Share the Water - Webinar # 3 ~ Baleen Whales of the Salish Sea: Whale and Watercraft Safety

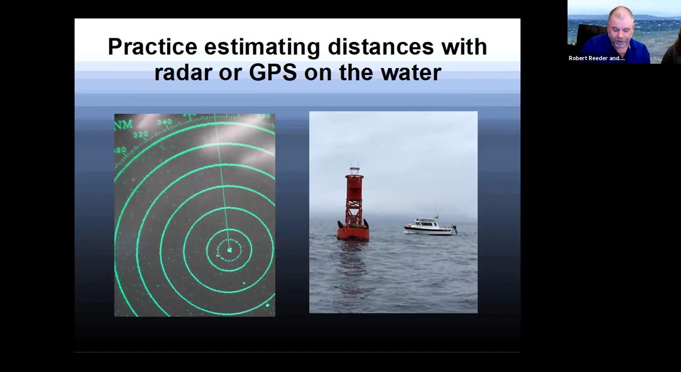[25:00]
And that's a very good estimate of, okay, that's that many yards out. And so I'm seeing something that is half of that distance. And so that's how far away this thing is I'm seeing. Um, so I really recommend practicing with that and training with it because it helps. And mostly don't forget to have fun, you know,